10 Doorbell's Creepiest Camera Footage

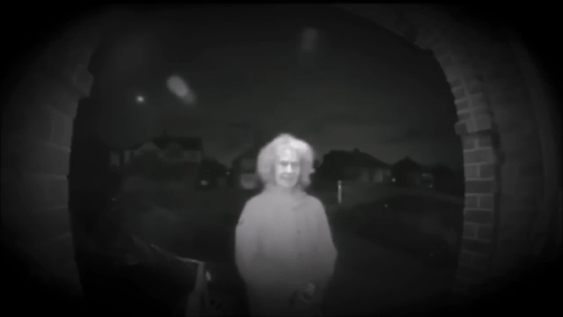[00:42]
middle of the night until he woke up the next morning. Some people say that she's possessed. I say she's senile. She was very reluctant to ring the doorbell. If she did, the owner would have woken up. What do you think would have happened?
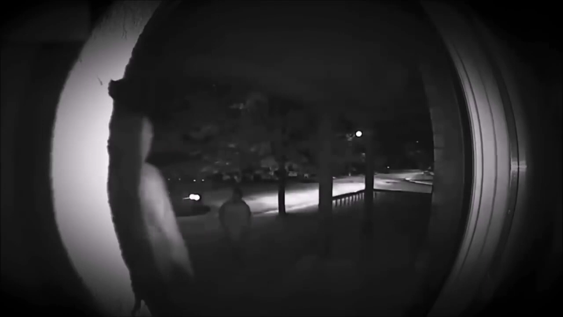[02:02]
The man steps out of the car carrying what looks like a handgun, threatening to kill the woman before putting her in the car.
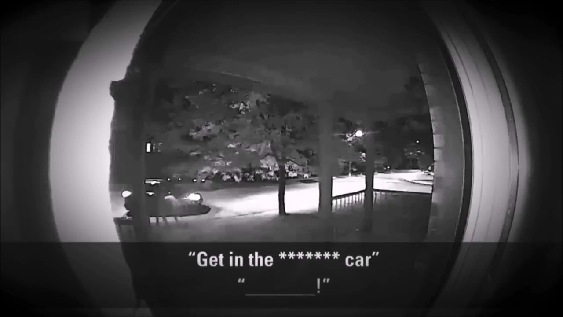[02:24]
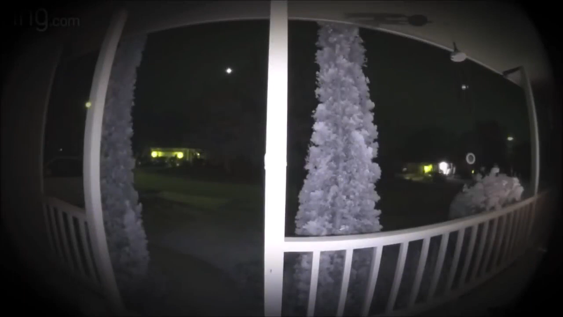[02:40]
These owners of a Ring doorbell camera saw a motion detection video in which a person walks by but the upper body seems to be transparent. If you pay attention, you will see that the upper body is never seen beyond the right side of the tree, but footsteps are still heard.
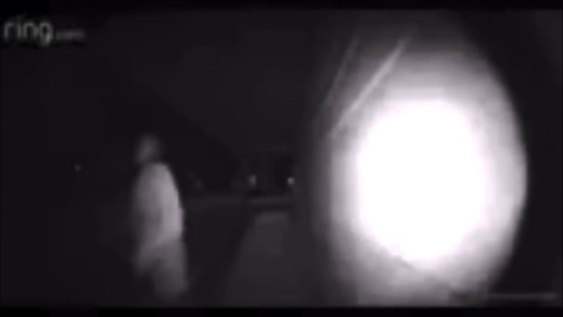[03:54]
As this woman is frantically ringing the doorbell, she is actually trying to get away from her boyfriend, Victor Kuchik. In the background, you can hear him say that he would get the gun from the car.
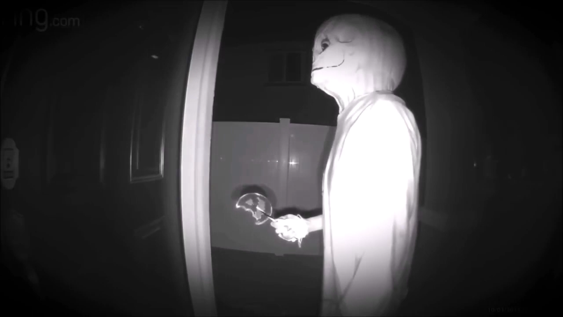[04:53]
The owner of the house says that she thought it was UPS because it was 8 p.m., so she ignored the door. To her surprise, the package was not there. She checked her camera and found a character from the movie Trick or Treat just standing at her door. What do you think would have happened if she would have opened that door?